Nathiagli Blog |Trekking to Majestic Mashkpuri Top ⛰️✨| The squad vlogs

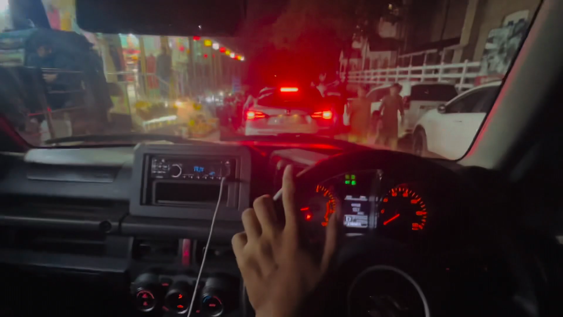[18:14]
भाइयों अभी हम पहुंच गए मरी जी पी और अभी अपने होटल में जा रहे हैं, थोड़ा सा रेस्ट वेस्ट करके फिर निकलेंगे इंशाल्लाह ताला और फिर देखते हैं क्या होता है।